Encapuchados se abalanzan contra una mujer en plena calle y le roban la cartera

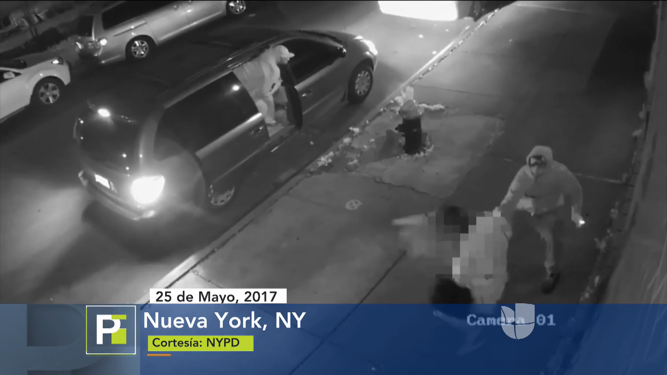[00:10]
Los delincuentes forcejearon con su víctima hasta lanzarla al suelo y se apoderaron de su cartera. Las autoridades piden ayuda para identificar a los responsables.